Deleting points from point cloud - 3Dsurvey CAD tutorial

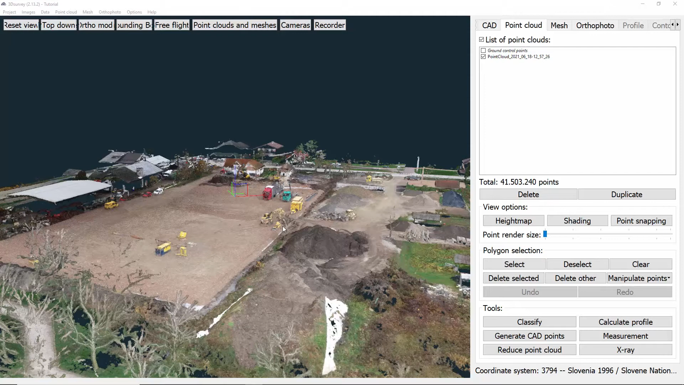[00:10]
In this video I'll be showing you how to delete points from the point cloud, which is useful for example when you want to delete the parts of the cloud you won't be using. To delete points from point cloud you go under polygon selection and click select. Then you circle the area you want to delete with left mouse clicks while confirming your decision with the right mouse click. In case you have circle too big of an area you can always click deselect and repeat the same process. You can also click clear and just deselect everything.
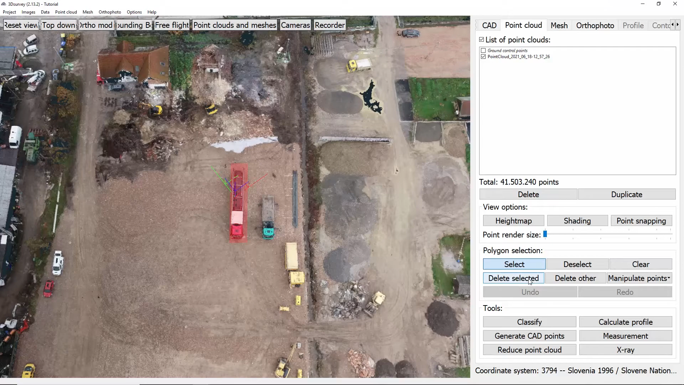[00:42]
When you are happy with your selected area you click delete selected and the area will be deleted.
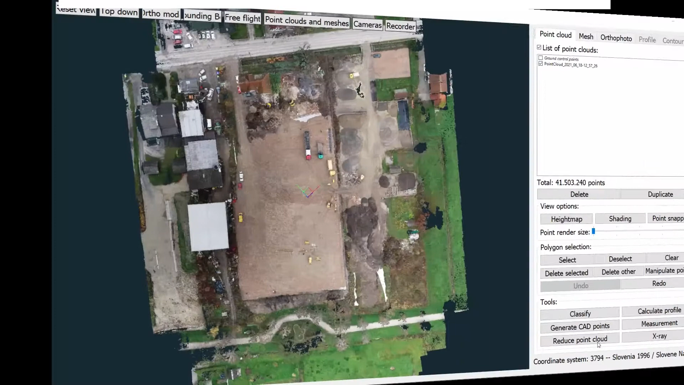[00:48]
There is also an option delete other, which is a very useful tool for quickly deleting everything you don't need.
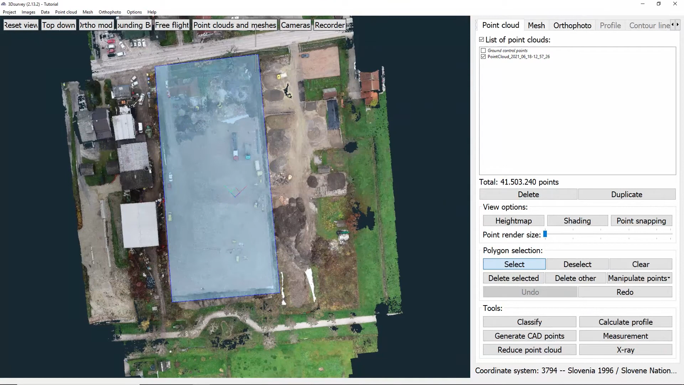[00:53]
But to use it we must previously select the area we want to keep. After using this feature you can always click undo if you are not happy with the changes you've made or redo if it after all turns out to be okay. That is all for this tutorial.